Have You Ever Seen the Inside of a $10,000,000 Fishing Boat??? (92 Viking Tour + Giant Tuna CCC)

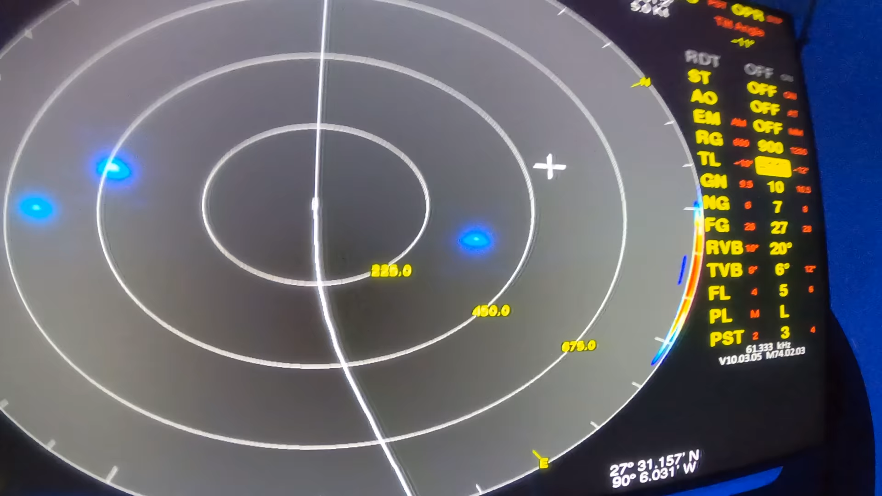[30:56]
But yeah, that's what that looks like.
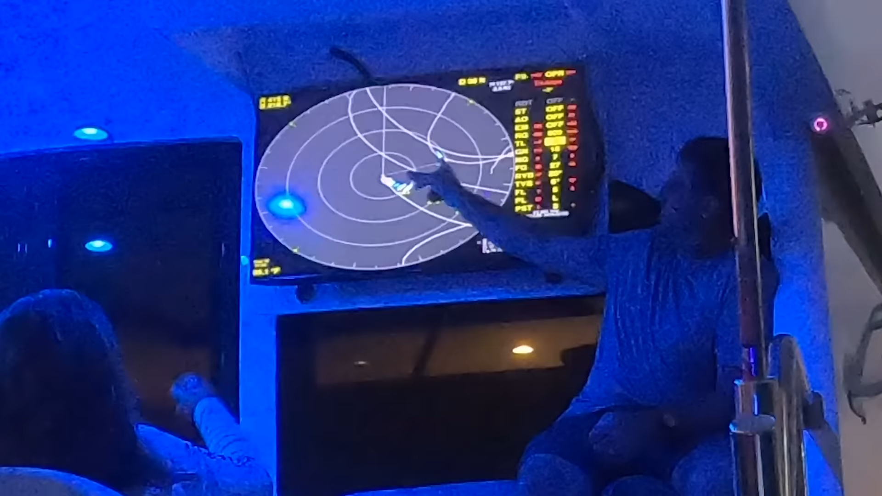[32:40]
I don't know if you can see it, guys, but we're marking one on the screen.